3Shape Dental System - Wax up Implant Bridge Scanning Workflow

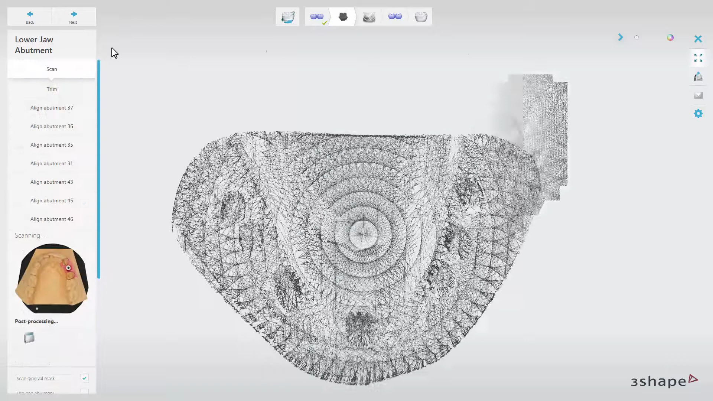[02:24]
However, as you can see in our example, we have enough scan abutments, so we will scan all of them at once.
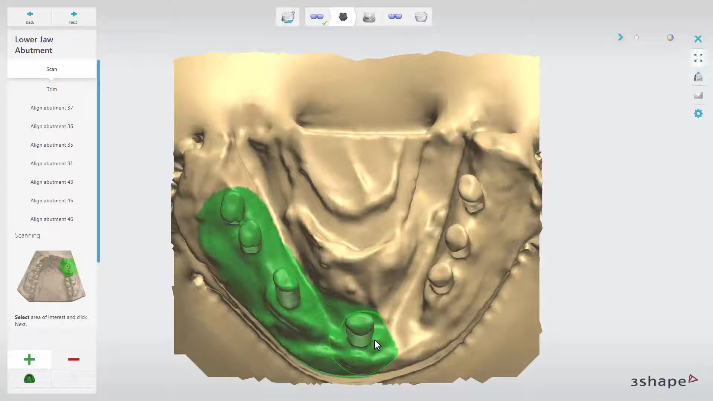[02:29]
Again, select the area of interest and click Next.
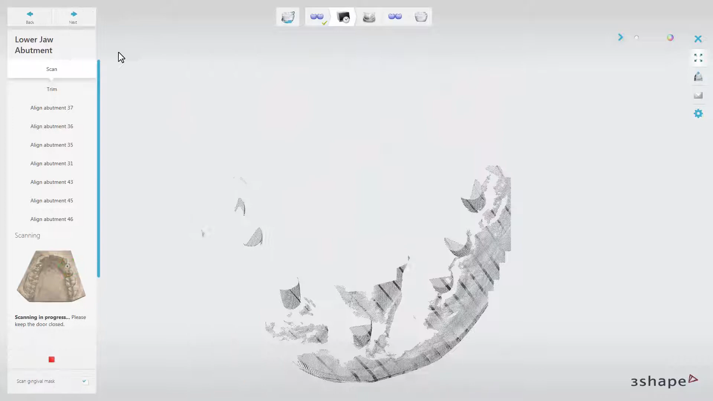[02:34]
The software will start scanning. Wait until the process is completed.